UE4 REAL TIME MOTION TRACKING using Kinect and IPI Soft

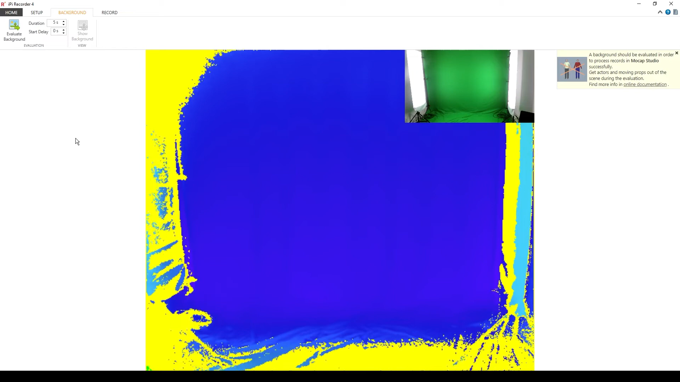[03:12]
In this step it's important that the subject is out of the frame. Let's press evaluate the background. After that we can go to the record and this time instead of pressing start record we're going to press start broadcasting.
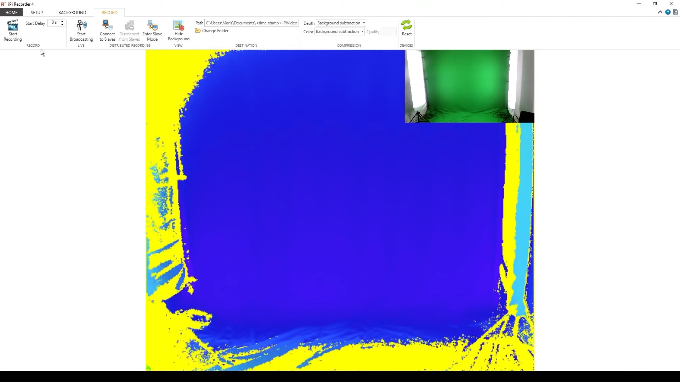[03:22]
Now we can minimize this window and open mockup studio.
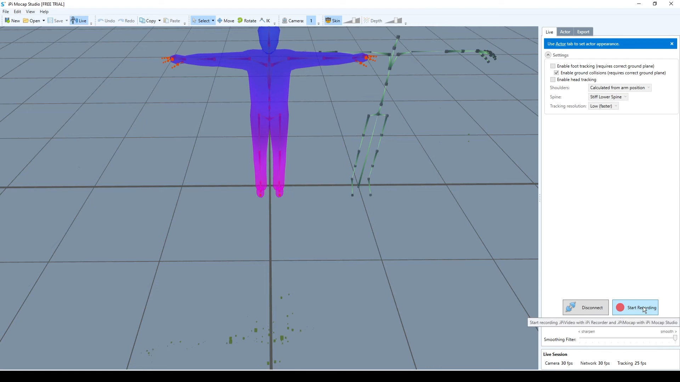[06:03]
You can see that you could also record your movements. And just save it as animations. It's really useful for polishing. Because as you say all movements are imperfections. One more thing I wanted to show you is.